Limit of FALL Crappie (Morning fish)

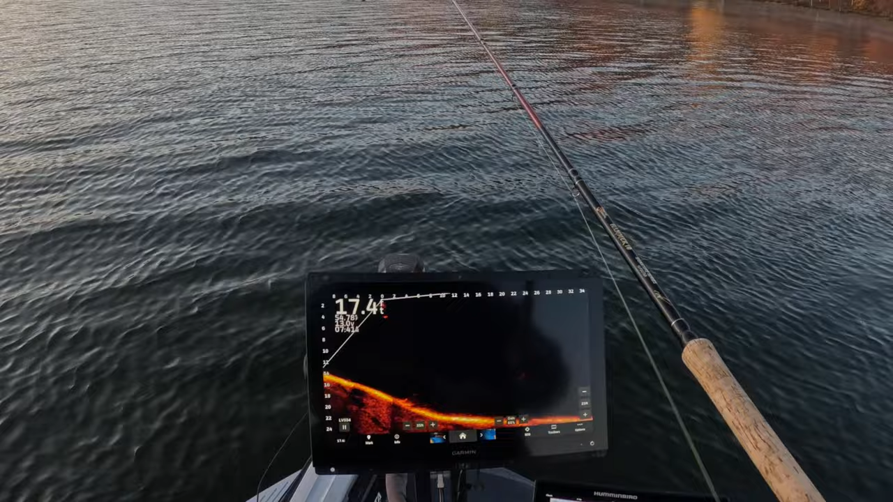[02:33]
I'm having to make a modification today, so a lot of times we might lose our screen when I have to adjust for speed. But, all right, so look at that, guys. That's perfect. Look at this guy. Oh, let's see what this guy looks like. First fish of the day.
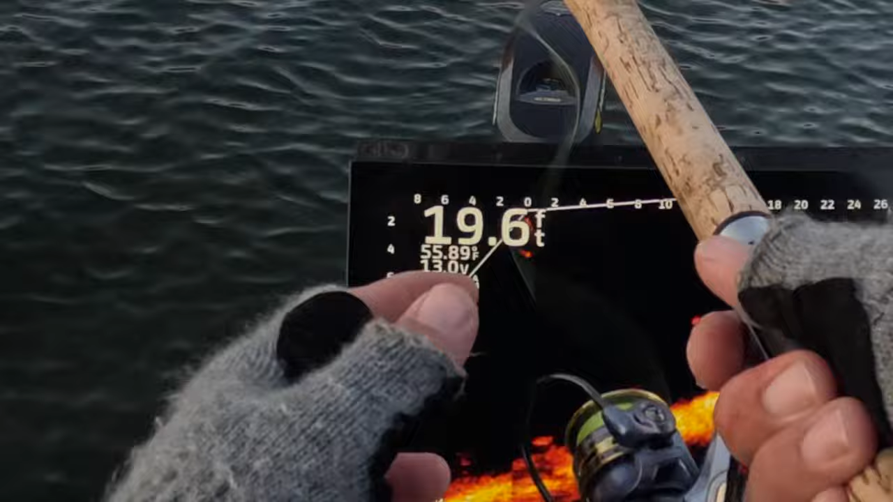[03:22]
On screen: depth 19.6 ft
So, yeah, these fish are up shallow. Uh, this is a good cast. These fish are up shallow. I mean, shallow for what I consider shallow.
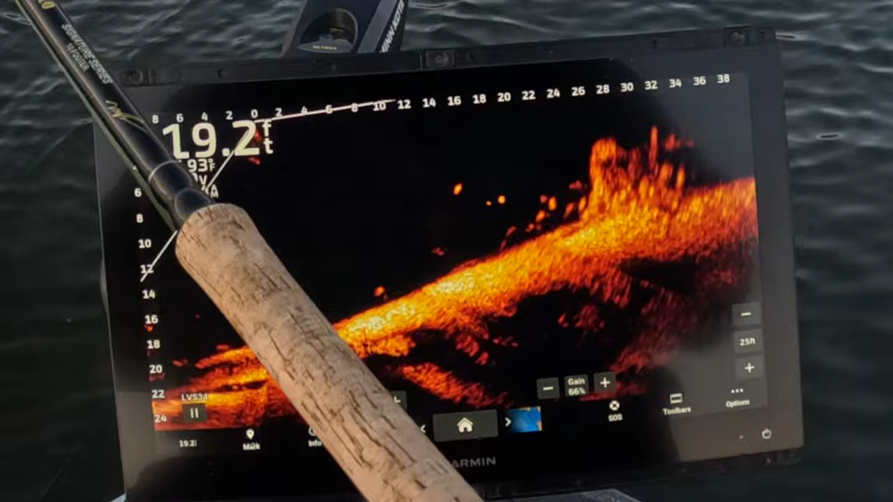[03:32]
On screen: depth 19.2 ft
Uh, anything between really 4 and 10 feet is shallow, in my opinion. Oh, there we go. And, when you get that water temperature, look at it's at 55 right now. It's at 53 yesterday. Uh, you get, you get aggressive fish. My favorite.